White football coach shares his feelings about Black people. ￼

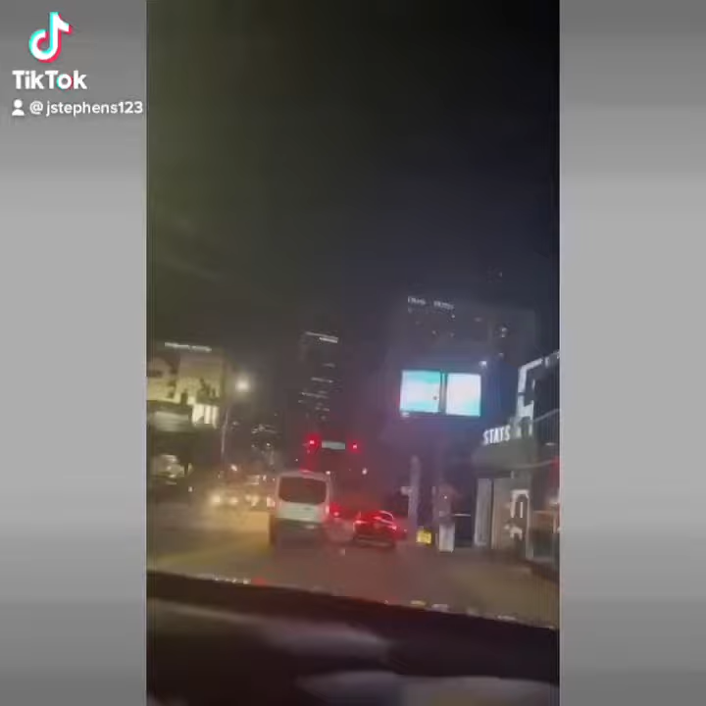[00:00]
Homeless ones on the street, every restaurant looking in here is black, every car beside them is black, they can have Atlanta, it used to be a fun place to come to up here, they can have this place right here, and stuff, there ain't no way, there ain't no way, just need to, there's your, yeah, it was just a sign up there, it had Obama and all them on there, and stuff man, so yeah, that's all that's up here, that's all that's up here man,